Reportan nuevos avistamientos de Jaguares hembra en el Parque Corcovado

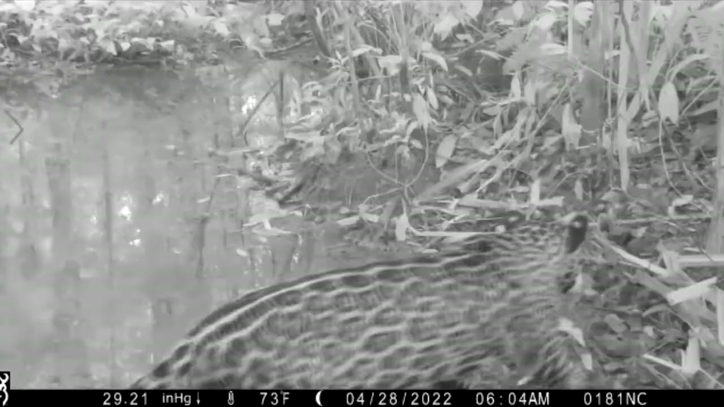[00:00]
El Programa de Investigación Rastreo Corcovado del Parque Nacional Corcovado logró identificar tres nuevos ejemplares de jaguar, de los cuales dos son hembras y uno es un juvenil
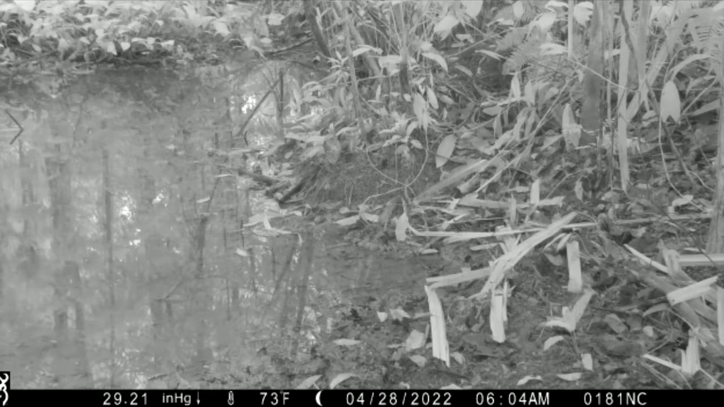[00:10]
que se desconoce si es macho o hembra. Así lo informa el coordinador del programa, Alejandro Asofeifa, guardaparque de esta área protegida y equipo de trabajo.
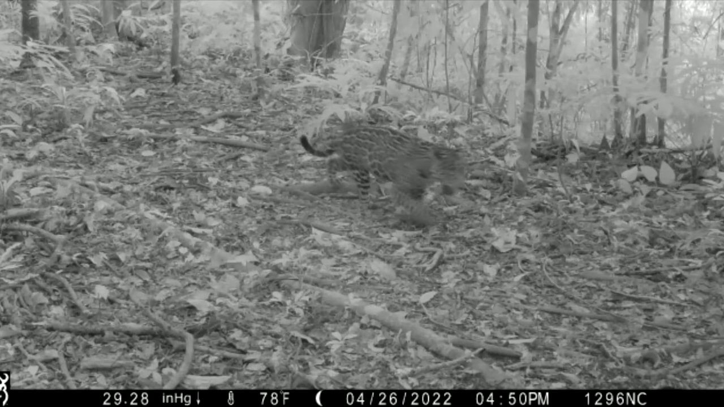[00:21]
Las dos hembras se encuentran dentro de los límites del corcovado, mientras que el o la juvenil se ubica en la Reserva Forestal Golfo Dulce. Estos registros son indicadores de buenas señales,